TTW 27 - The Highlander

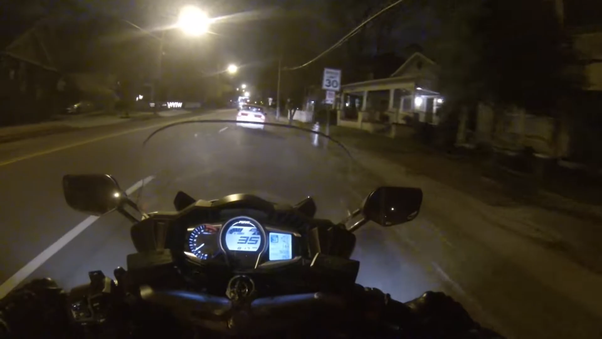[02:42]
We're on Monroe right now. In case you were wondering what I just pulled out onto. Headed right up here to Ponce. Don't take a right. Just head back to the condo. I don't know what shade of green these people are waiting for.
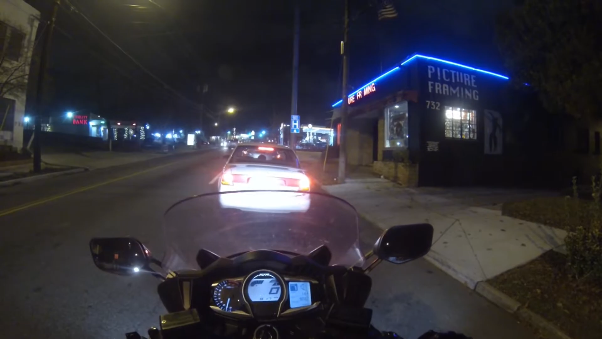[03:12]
But that's the only shade I've ever seen it come in. Come on man. Come on man. He's just stopping in the middle of the road right there.
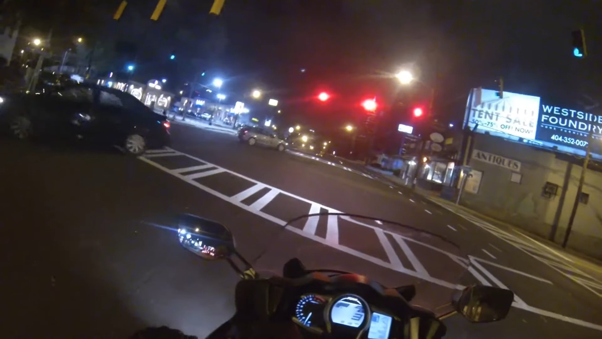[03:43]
Well because he's doing a U-turn in the middle of the road. He was just about to whip his ass around and slam into the motorcycle. That would have been awesome. I don't know. So I'm sorry.